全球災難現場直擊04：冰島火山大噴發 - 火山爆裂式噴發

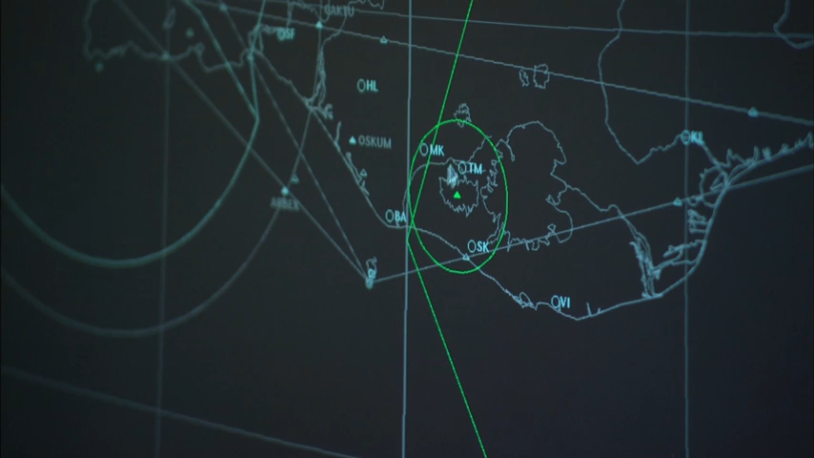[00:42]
我们封闭了火山周围地区方圆16公里和6
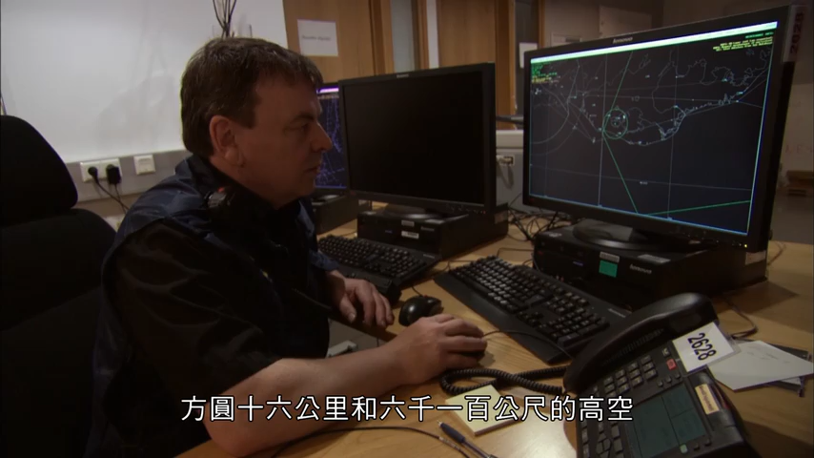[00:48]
100公尺的高空被列为禁飞区
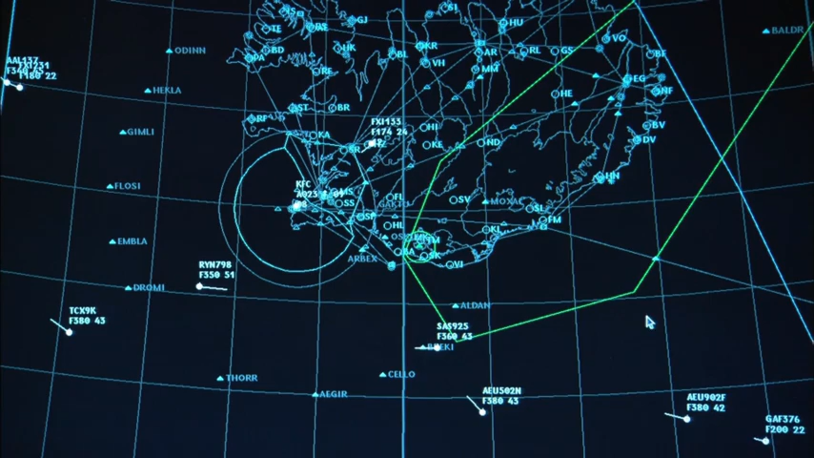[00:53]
另外 所有飞越大西洋前往美国的仪器飞行关闭的范围更广
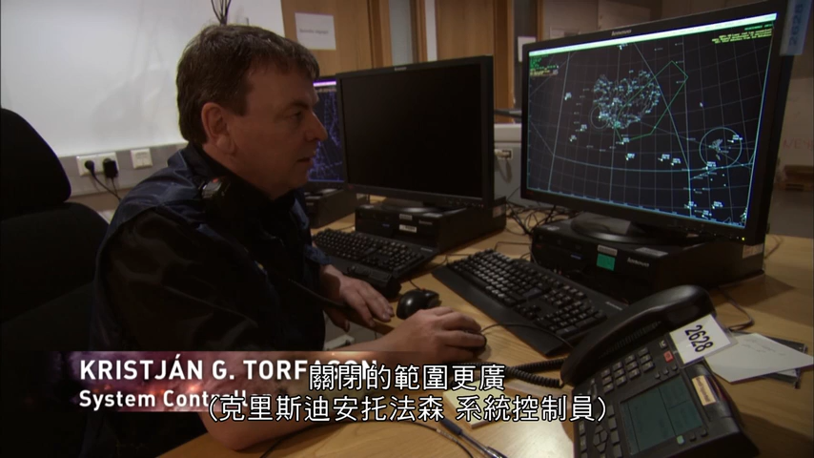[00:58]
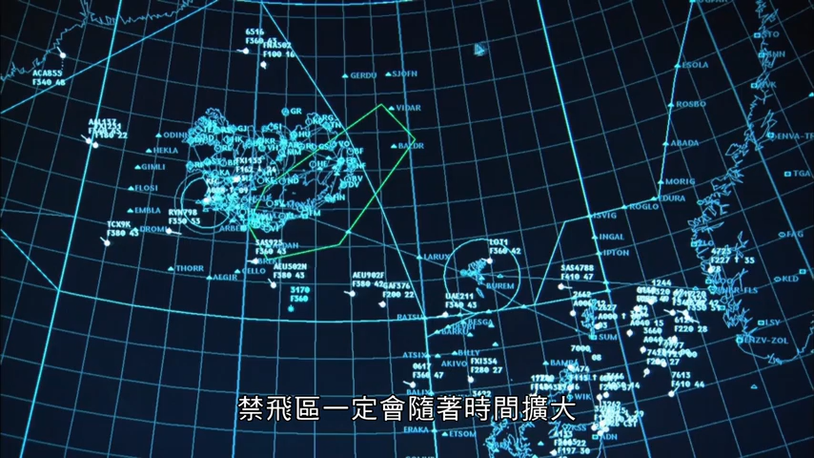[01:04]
禁飞区一定会随着时间扩大预测将一路延伸到挪威未经许会未经许会